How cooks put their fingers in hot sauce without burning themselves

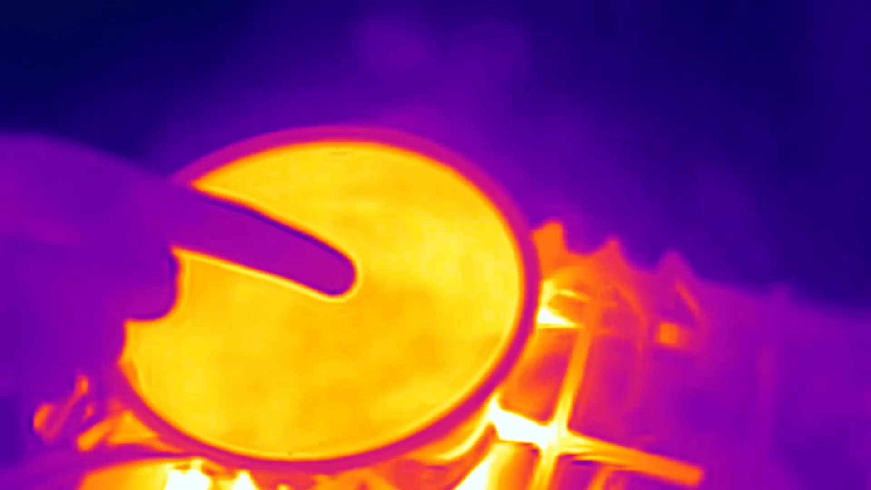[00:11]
Yeah, my finger is hot, but not nearly as hot as the water in the pot, and watch how fast it cools down. It's cooling, it's cooling, it's cooling. It's as cool as the rest of my hand.
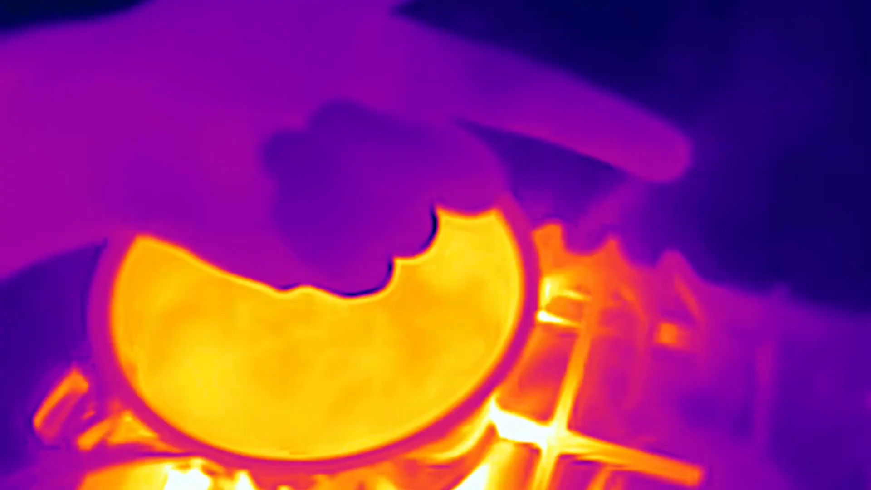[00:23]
We're all good. Like many experienced cooks, I often taste hot stews and sauces and such with a quick dip of my finger.